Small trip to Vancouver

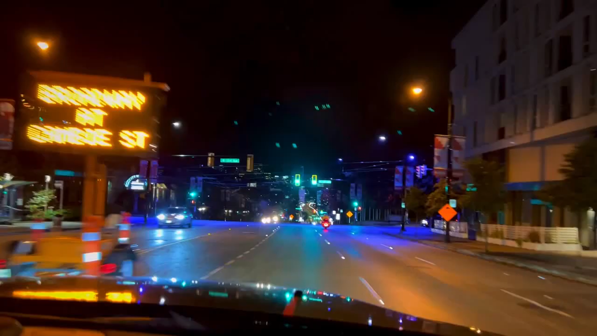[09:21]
ഇതിപ്പം വാൻകൂവർ ഡൗൺ ടൗണിലെ മെയിൻ പ്ലേസിൽ നമ്മളെത്തി.
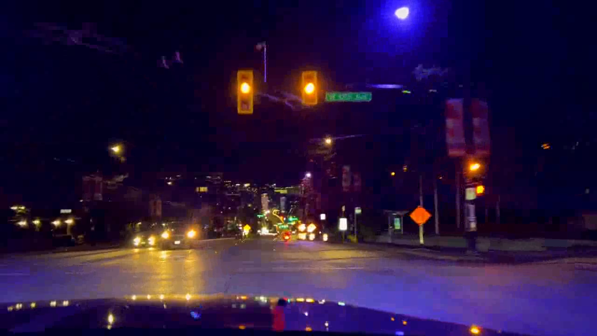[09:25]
ഡൗൺ ടൗണിലേക്ക് ഇനി ജസ്റ്റ് ഒരു 1-2 കിലോമീറ്ററും കൂടെ ഉള്ളൂ.
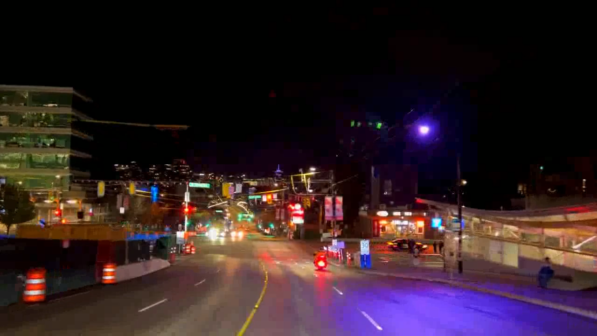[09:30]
അപ്പം കണ്ടില്ലേ വാൻകൂവർ ഡൗൺ ടൗണിൽ എത്തിയപ്പോൾ ഫുൾ ലൈറ്റും കാര്യങ്ങളും. നൈറ്റായി, നൈറ്റ് ഒരു 11-11.5 ആയി. പക്ഷേ തിരക്കാതുകൊണ്ട് തിരക്ക് കുറവാണ്, പക്ഷേ എല്ലായിടത്തും ഷോപ്പൊക്കെ ആണെങ്കിലും ഓപ്പണാണ്. ഫുൾ ലൈറ്റ്, ശരിക്കും പറഞ്ഞാൽ നല്ല കളർഫുൾ ആട്ടോ കാണാനായിട്ട്.
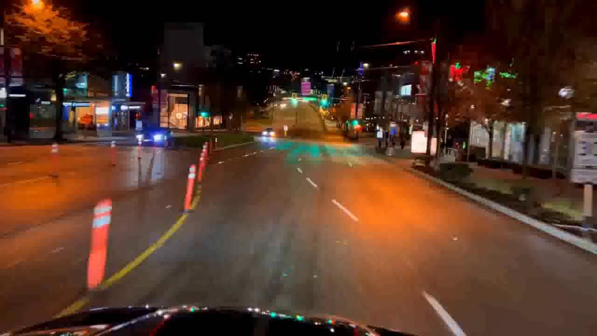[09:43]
ഇനിയിപ്പം ഇവിടെ നമ്മൾ നേരെ ഒരു ബ്രിഡ്ജ് കയറി, ഈ ഒരു ബ്രിഡ്ജ് കയറി കഴിഞ്ഞ് കഴിഞ്ഞാൽ നമ്മൾ നേരെ ഡൗൺ ടൗണിലെത്തി.